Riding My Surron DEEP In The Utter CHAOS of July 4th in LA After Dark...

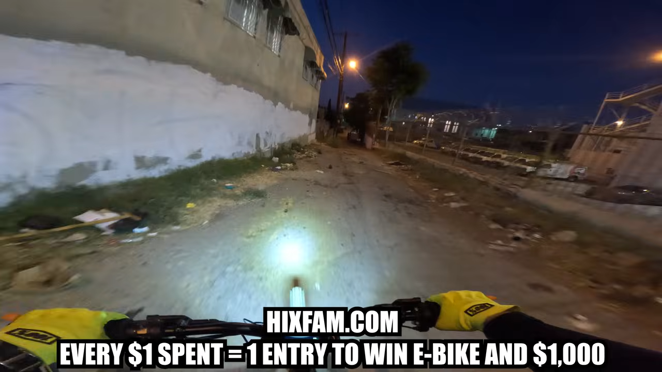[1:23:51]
We are not going to go down this alley. Change of plans. Never mind. We're not going down tonight. We'll go down any other night but tonight.
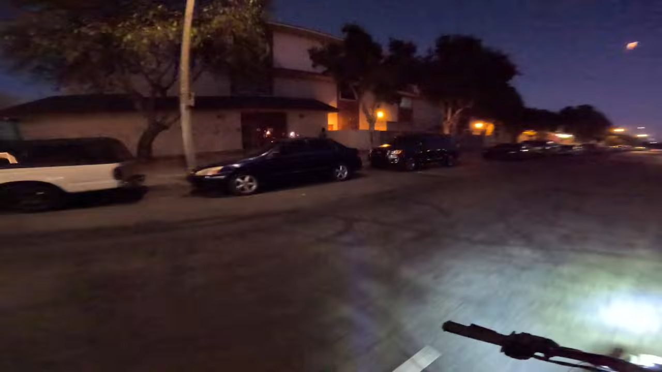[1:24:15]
So our goal is to not get direct impacted by a mortar. That's as long as we can accomplish that, well, we're having a good night. All right, from right here, we're back on the live stream, folks. Welcome back. We're going to start seeing crazy stuff everywhere. And the main goal is, like I said, to literally not get hit by a firework. That's actually, that's pretty high on my priorities list, I would say. So let's see how that goes. We'll see if we can pull that off. Dude, you guys see how much gunpowder smoke is in the air? Hey, Jonah, thank you for the $5 super chat. I just happened to see that right now.
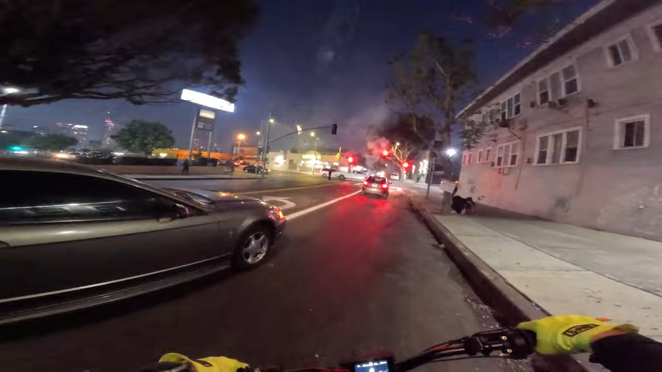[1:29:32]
Wow, I kind of want to stay here, bro. They kind of got the stuff right here on this corner.
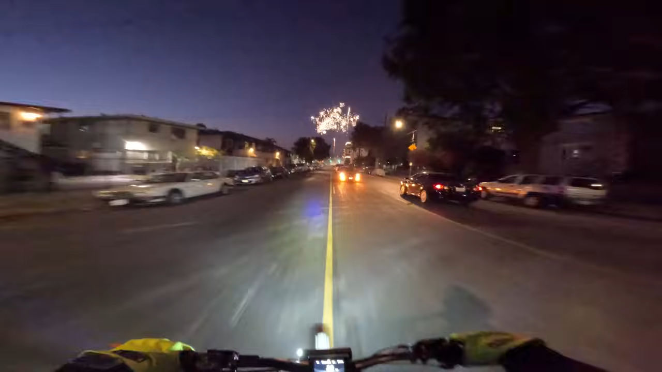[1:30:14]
Dude, so much. Dude, look at it going off right here. Let's go. Let's go. Oh, they got they got sick stuff right here.
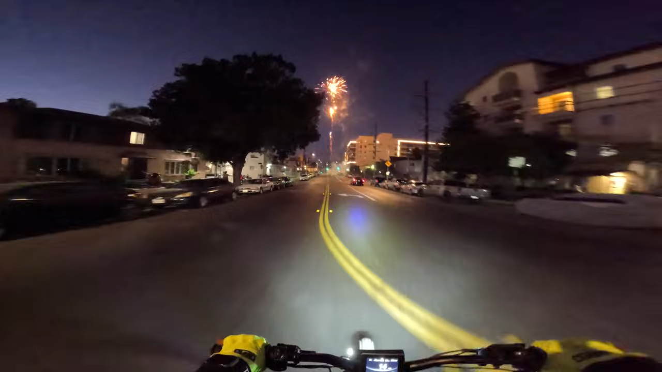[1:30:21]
Look at how many people are sitting outside watching. Bruh. Oh, they got the heaters. Yeah. Okay. I told y'all, man, I know. I know where to go, all right? I know where to go on the 4th. I got the spots on lock. Now, hey, I want y'all all, if you're watching on your computer, open up a separate tab. Go ahead, check out my homie LAOC TV. He's streaming tonight too.
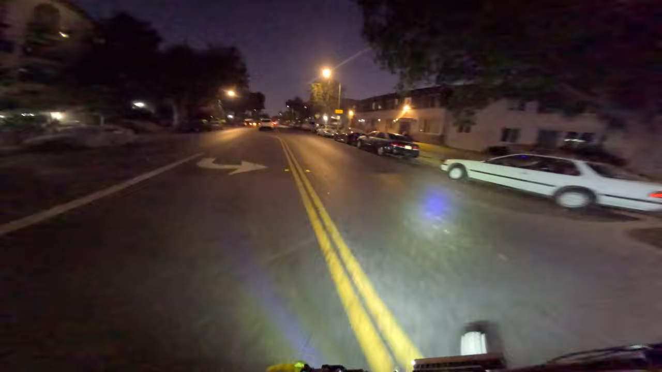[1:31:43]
I am not a fan. I do not enjoy firecrackers. They're not that impressive to me. All right, we're gonna go back to the main part. There's stuff blowing up everywhere. Look, people are literally just standing outside around, waiting to see what's going on. Gotta love it. All right, we're gonna go south a little bit. We're going south right now. We're on 3rd Street. Look, here's 3rd Street Bills. You can never see this insane car lineup. He keeps these beautiful classic street parks. Oh, they're going.
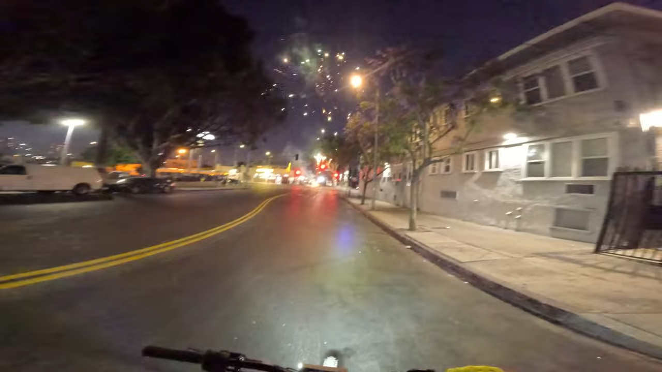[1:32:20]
Look at that. Hey, shout out to Morph. Just place the website, order on HicksFan.com. Thank you, bro. Nice, dude. All right. We want to go past this, but it's kind of sketch. There's so much blowing up right here. Yeah. We need to go south right here. We need to go further south. That's the goal.
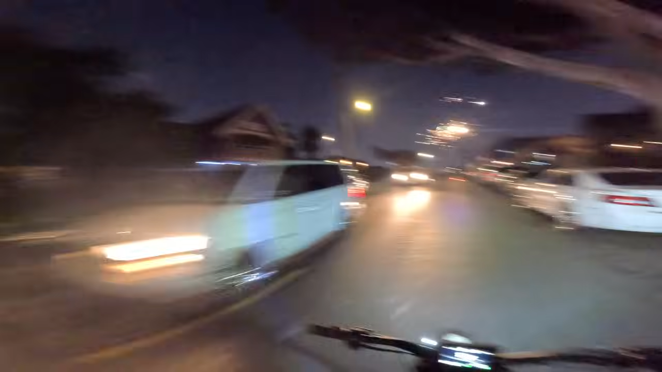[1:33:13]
All right, we're rolling. We are mobbing through Westlake right now.
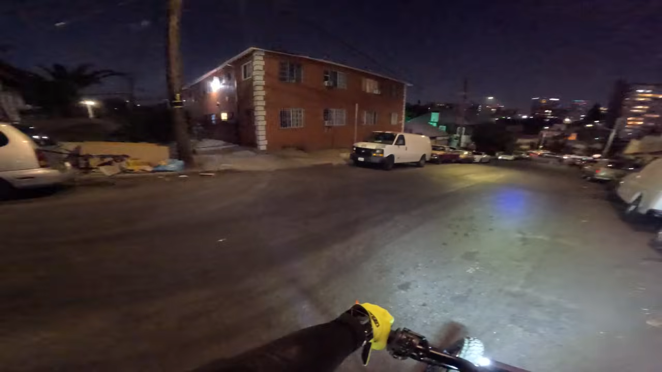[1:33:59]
It doesn't look like much. It's one of those little fountain fireworks. We just want to get through here.
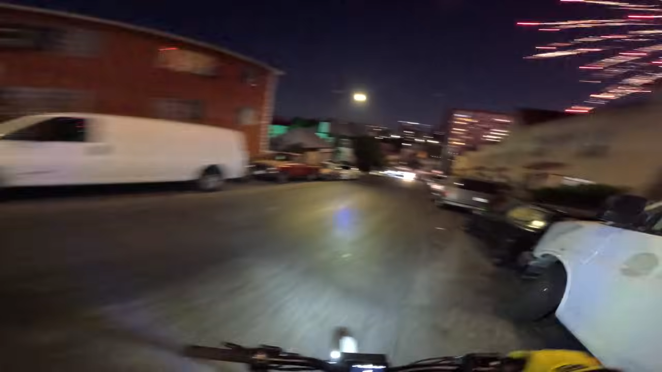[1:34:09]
If we need to go just see nothing but epic fireworks, we can just go back to where we just were at,
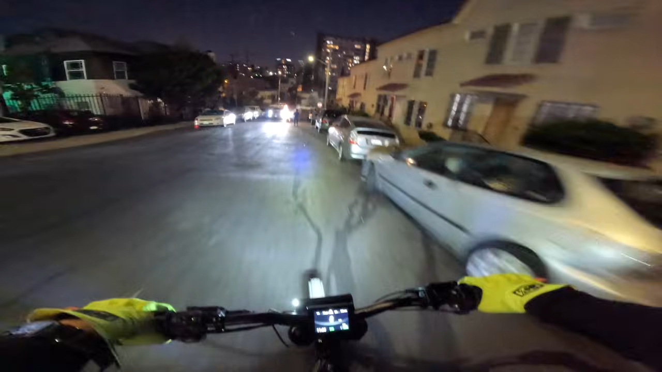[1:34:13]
which is on the corner of 3rd. Just gotta cruise through right here. Don't mind me. Excuse me. Oh, that was close by.
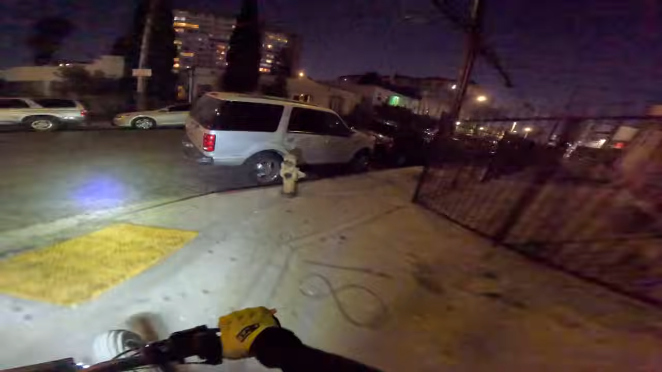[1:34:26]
Little fireworks here and there. Oh, there we go. Dang, what was that, bro? Some of these like booms are so big.
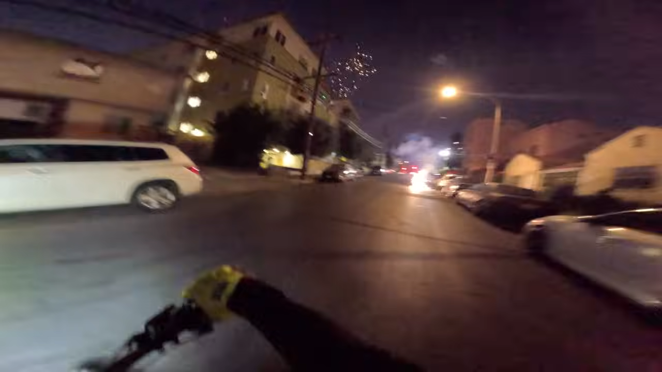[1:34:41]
It's catching me off guard. All right, we're gonna go towards 3rd Street right now. Oh, fire, what are those bottle rockets? All right, we're gonna keep going, folks.
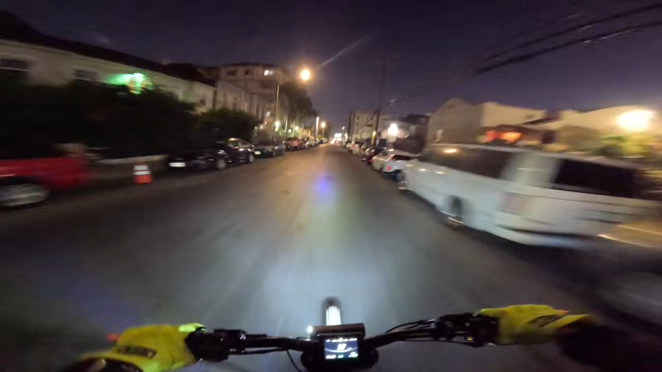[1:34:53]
Let's go. We are just getting started. It's gonna be a long night of insanity. I'm trying to keep my eye open. This is a very non-regular night of riding in LA. There's so many people outside, people walking everywhere. It's cool, but you also gotta stay, you gotta stay careful and aware.
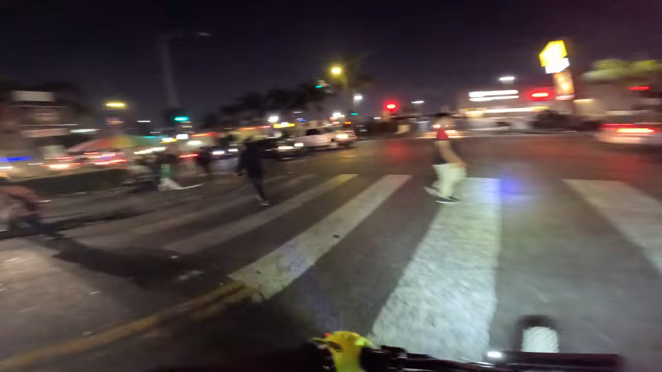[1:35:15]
You know, aware.
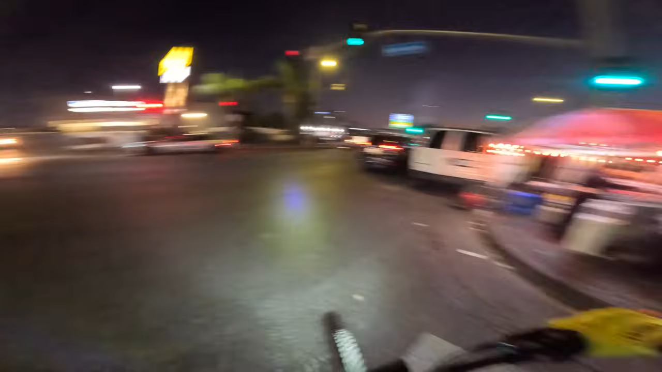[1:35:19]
Looks like they just blew something up right here. We're like on a main street right now. This is, this is 6th Street, not 3rd Street. This is like a big main street. We're not gonna see that much fireworks right here. We need to go back in the neighborhoods. If we go left, we end up in MacArthur Park, and something tells me that they don't really have that many fireworks.
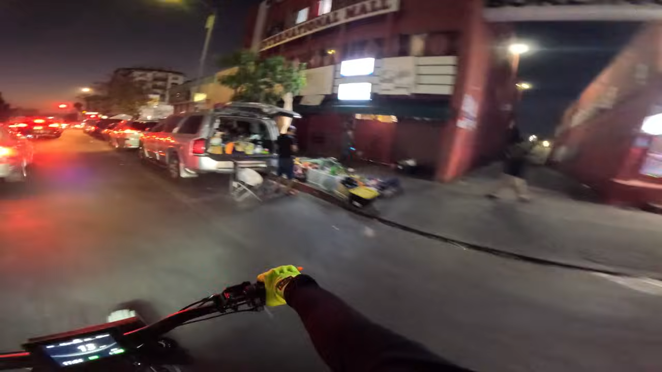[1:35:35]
If I was gonna guess, I don't think the gentlemen over there, the ladies and gentlemen, have many fireworks. Crazy how many people are still outside tonight. Or like right now, right now. All right, let's go, folks. Getting the night started. So far, we've seen some wild sights. There's fireworks going on everywhere. That guy's light is so bright.